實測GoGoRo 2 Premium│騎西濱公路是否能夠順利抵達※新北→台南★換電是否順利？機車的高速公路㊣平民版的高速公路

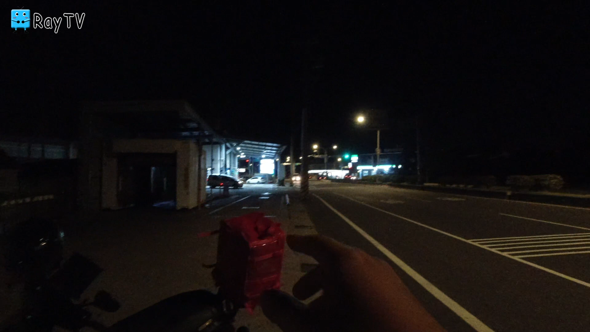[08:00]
大家可以看到前面的實際路口大家可能看不太清楚這個實際路口呢其實超商就蠻多的喔四個四個腳四個腳你用腳肉裡面呢一間是加油站其他三個
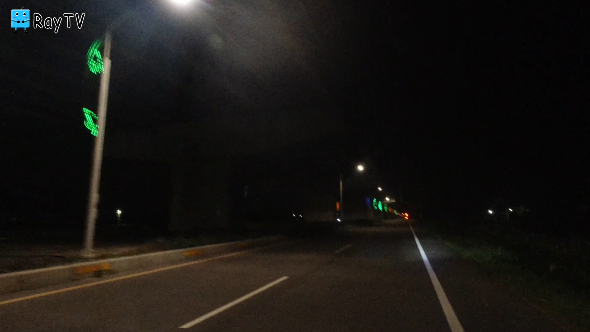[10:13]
西濱61號快速道路的底下其實它大部分的時間啊都會有像這一種上面是高架汽車在跑的然後下面呢是機車在走的或者是一般汽車也可以走那這邊的速度就會比上面稍微慢了一些那
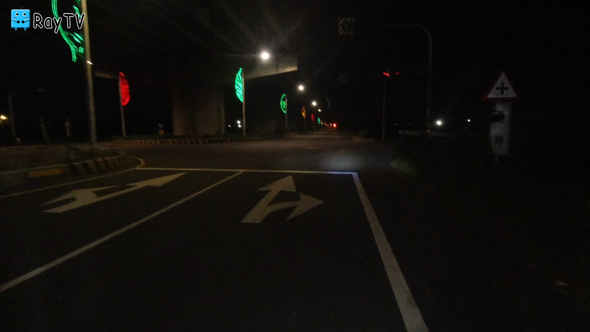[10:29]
我沒有機車的話這邊應該是限速70左右啊那上面的話就是限速可以到90所以就蠻快的然後這條路呢號稱叫做呃平民版的高速公路因為它就不用再付那個過路費了那或者是說有人也可以把它計稱叫做機車版的高速公路因為很少機車很早會有這麼多呃很早會有這麼一條這麼筆直這麼長的路然後紅綠燈也不多所以很多人就說這個是屬於機車版的高速公路